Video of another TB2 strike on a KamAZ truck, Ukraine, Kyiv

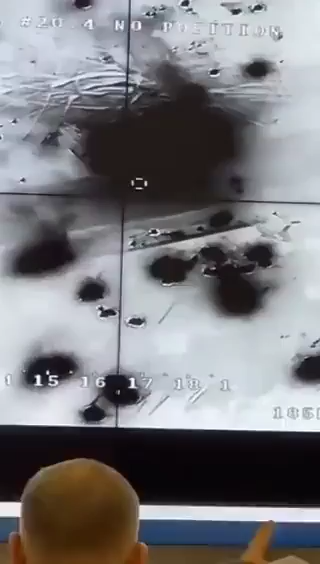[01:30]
вот тут хорошо да, тут один живой остался это не бук нет вот, а то поехало что-то, ну,
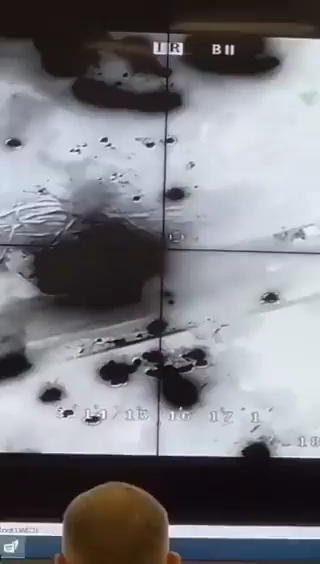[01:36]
туда вот это вот ладно на Москву по буку ракета надо было ее на,